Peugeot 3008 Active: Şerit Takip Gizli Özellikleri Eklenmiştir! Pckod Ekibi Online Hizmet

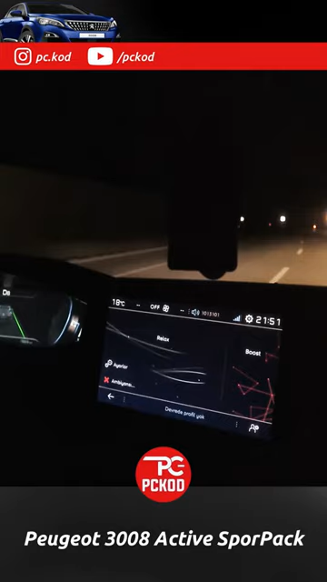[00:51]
2016 olduğu için gölge tema ve full kırmızı temamızı destekliyor. Bakın kadranımız da full kırmızı tema oldu.
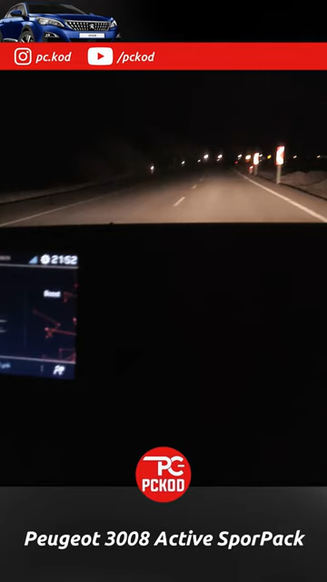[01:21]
Biraz sonra görüşmek üzere. Evet arkadaşlar şimdi viraj aydınlatmamızı göstereceğiz.